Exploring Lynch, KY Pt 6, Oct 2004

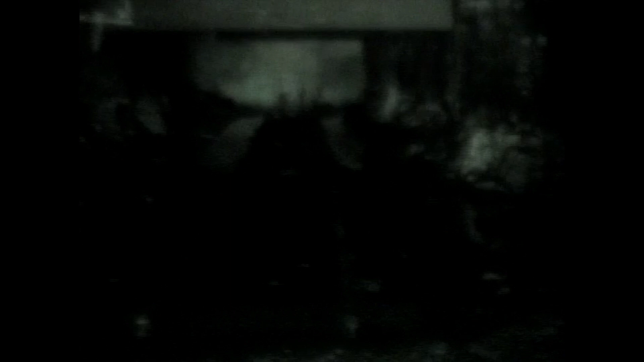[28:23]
Mm-hmm. That's where your, where they repaired motors the cars? And things like that. Yeah, motors, pull the coal, they call them cars, motors, electric motors and cars and stuff like that. And cars, what you ride in, you know. How big was the car shop? Was it just a hollowed out room? It just hollowed out like this. It wasn't too big, no.
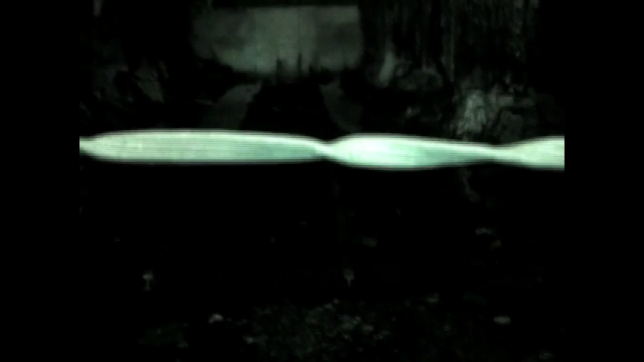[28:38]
Somebody had a question. I couldn't make it too big. It had too much concrete to have to, I mean, too much rocks. These are those pipes I was thinking of. Yeah, these of. Pipes here are where they had their trolley bar right here.
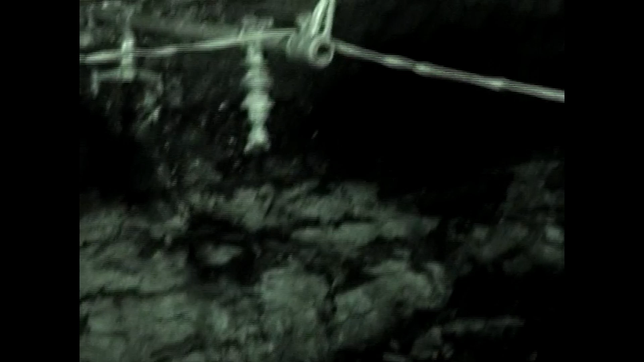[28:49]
See, you had your rails up through here right here. Uh-huh.
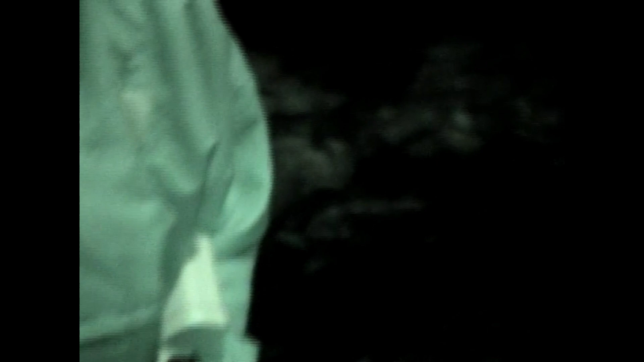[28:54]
And your motors went up through here and they had a trolley bar. And this trolley bar would hook right in here, see. I see.
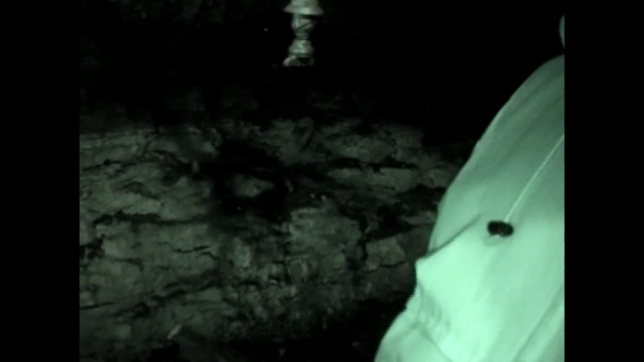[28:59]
And yeah, and that would be a 440, son. You had to watch it. It did have no insulation on it. I see. No insulation.
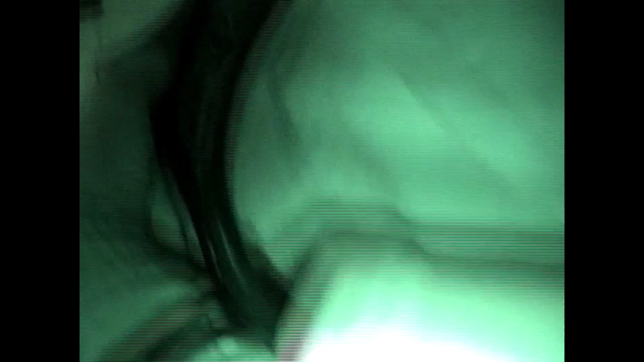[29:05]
That's the same thing. It's just a little storage, Jerry.
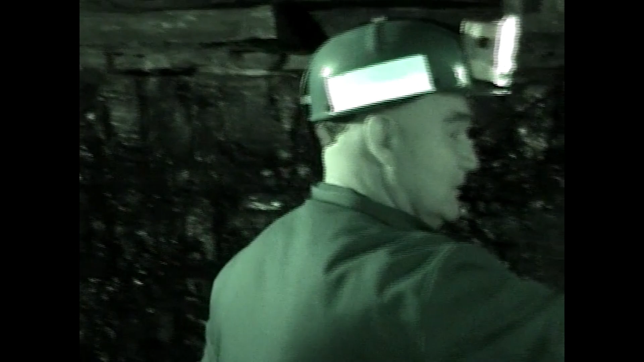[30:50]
If you two would just step back just a little bit, okay? Could you see this rock right here? See how it breaks off? That's those layers of shale I was telling you about.
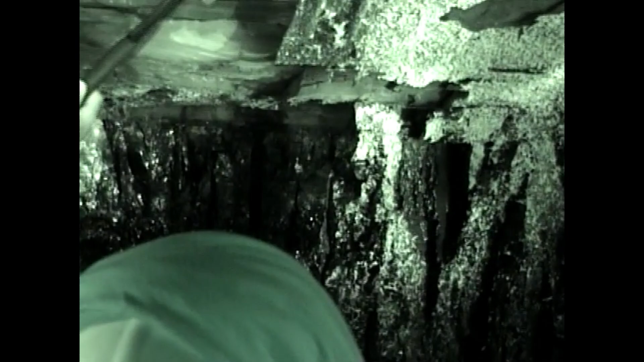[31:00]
All those little bit of rock. And that weather causes that, and a lot of people get hurt from that. All right, now you're looking at this entry right here. You can see it's pretty smooth. We don't have that meshing over there.
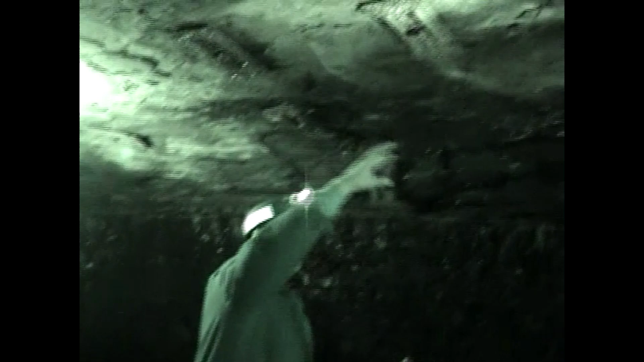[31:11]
This is more like what you would see in a typical coal mine. The layers of shale and the roof bolt. Now what you see back here, we talked about timbers. This, in the early days, they didn't have the roof bolts. They used a lot of timbers, or they didn't use anything at all, and that contributed to a lot of fatality. But they used timbers to support.
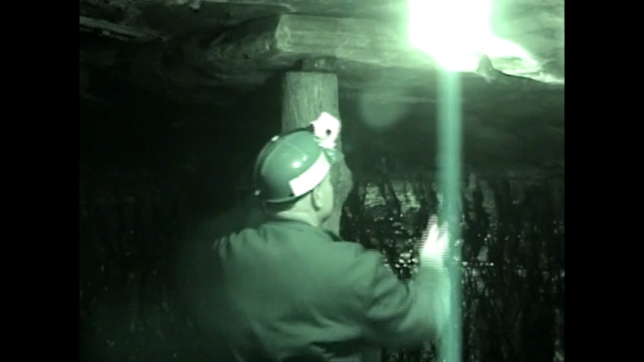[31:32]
And again, here's this layer of shale that has a huge crack in it. That's a dangerous rock right there, but now it's got this roof bolt in it. But you can see, had it not been for that, this thing would have fallen because it's cracked all the way around, all the way almost to the back side there.
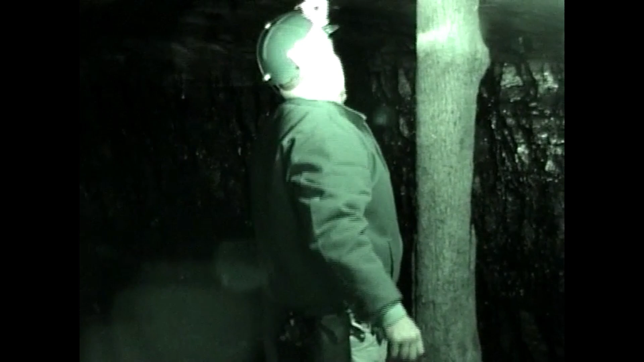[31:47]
But that's really dangerous, and that rock can kill me. No question about it. It can kill me.
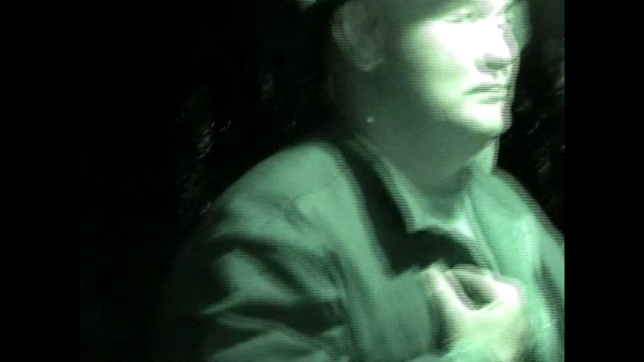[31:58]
Now, unfortunately, I had two of my friends are out there on that plaque you were looking at.
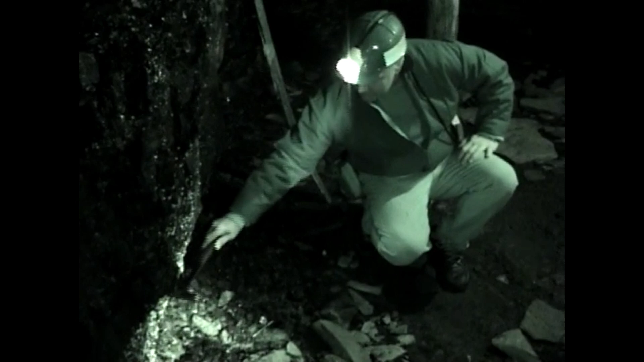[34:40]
It wasn't formed very well over a period of time. So that's pretty trashy. It's not a good quality of coal right here. It is up here. So from here, this would be the next period of development of this seam of coal. It started here, ended here for a short period of time, very short, in geologic periods. But you can see a little mud there. Came up to here almost the same time frame, but you see a little mud in there.
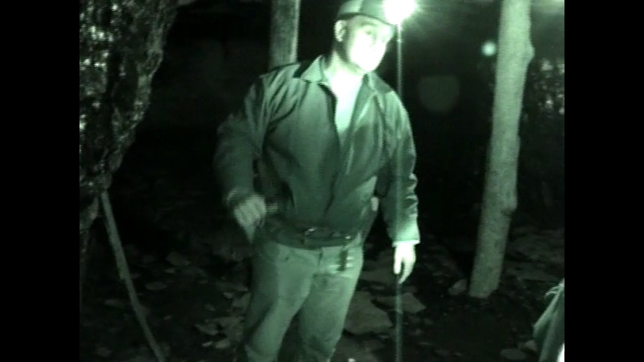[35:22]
We'll say y'all's. That's that sulfur I was talking about. That orange, that's sulfur. I'm at the UMWA Union Hall.
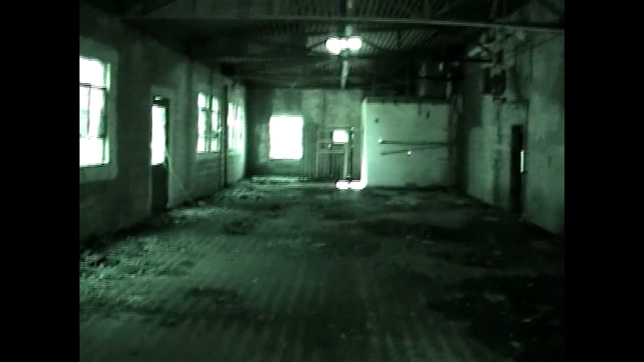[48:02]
Here's this room with night shot. Going back down the stairs.